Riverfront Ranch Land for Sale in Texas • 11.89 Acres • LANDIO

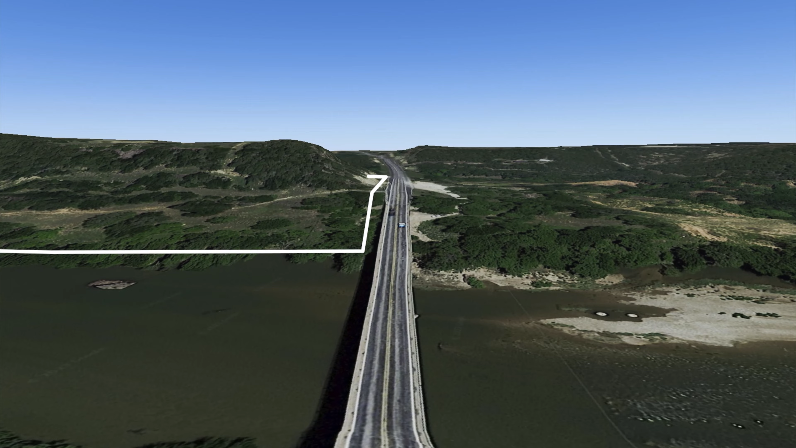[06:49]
For people heading into Fort Worth, once you saw this Mesa and crossed over the Brazos River,